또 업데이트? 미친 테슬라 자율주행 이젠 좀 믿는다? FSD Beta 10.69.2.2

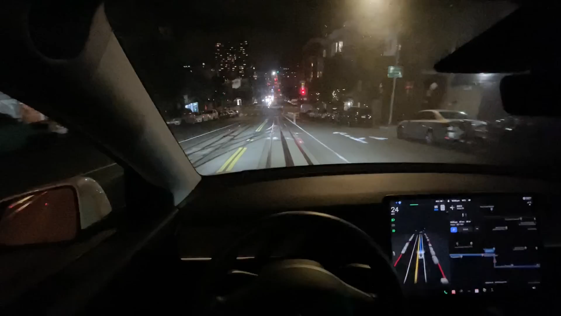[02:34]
자 모델 Y에서 이제 못다 했던 얘기인데요 지금 밑에 보면 이게 레일이 깔려 있죠 이게 샌프란시스코의 명물인 전차라고 해야 되나요? 한국어로 맞는지 모르겠는데 이 전차랑 공유하는 도로에서도 아 굉장히 이걸 잘 하고 있고요 그리고 이제는 확실히 아 이건 정말 밤에도 이런 정도 한다는 게 전에도 얘기했지만 이게 믿고 막힐 수 있는 좌회전 할 때도 이렇게 스트릿 파킹에 대한 핸들링 그리고
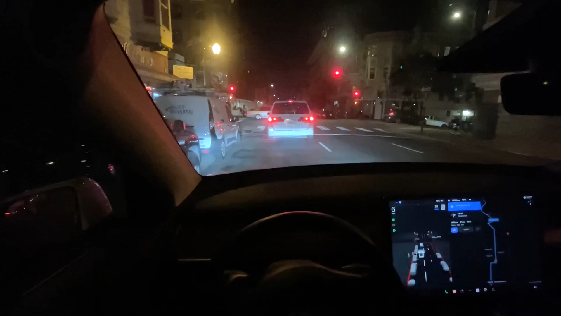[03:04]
이제 직진으로 가는데 여러가지 저기서 튀어나올 수 있는데 다 보고 사람들까지 보고 나중에 제가 기가 막힌 진짜 사람 행동에 따른 이런 안전적인 면들들 그런 것도 제가 보여드릴 텐데 여기서 정말 이 직진이 말이 쉽지
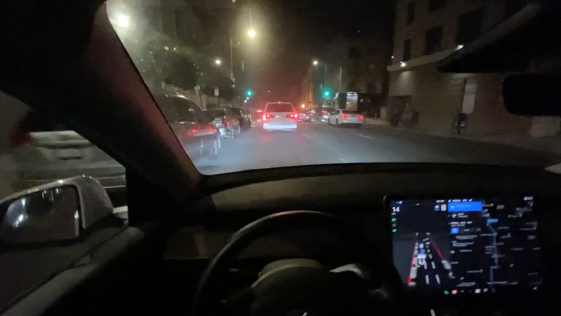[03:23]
진짜 어려운 겁니다 이게 지금 완전 샌프란시스코 다운타운 한복판에서 지금 이걸 가는 건데 그리고 진짜
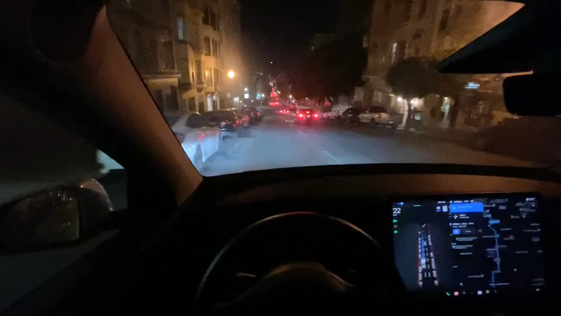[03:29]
앞을 이게 덜 강조돼서 제가 지금 또 얘기를 하는 건데 멀리 보는 것 같다라는 거죠 이렇게 차선 변경하는 거 나중에 가면요 그 앞에 공사 구간이 나오는데 차선 한번 바꿨다가 공사 구간을 미리 본 건지 아니면은 저 앞에 차가 서 있는 거라든지 이런 걸 예측해서 그런 건지 이상하게 요 전에도 제가 다 미리 제가 보는 것보다 좀 더 멀리 보는 것 같은 여기 앞에 차가 저 깜빡이는 게 서 있으니까 지금 바꾼 것 같은데
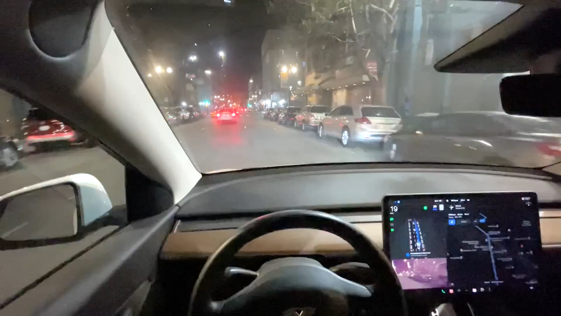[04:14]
좀 이제 믿고 제한적이나마 아 믿음이 팍팍 간다라는 점이 그리고 신호등에서는 칼같이 쓰죠 사람 지나가는 거 다 보고 굉장히 믿음이 가고요 지금 2.2로 저 업데이트 된 데스로 아 더 더 매끄럽습니다 아 진짜 감탄밖에 안 나오고요 머리로는 계속 얘기하는 거지만 이게 아직은 그래도 좀 그런 문제가 있을 텐데
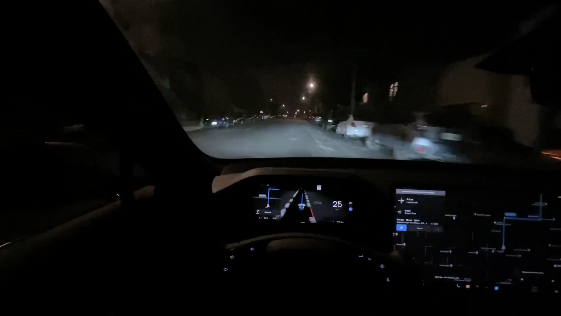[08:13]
그리고 아까 얘기했듯이 너무 멀리 보는 제가 못보는 이렇게 뭐 선이 없거나 차가 서 있거나 가상의 라인을 그려서 가는거는 뭐 일도 아니고요 그런거 질문해주셨던 분들도 있는데 지금 보면 선이 아예 없죠 근데 오고가는 차 보고 다 그냥 갑니다 가는데 좀 있으면은 제가 놀라웠던게 그냥 사람이 밤에 갑자기 이렇게 지나가거든요 희미하게 물론 이게 카메라가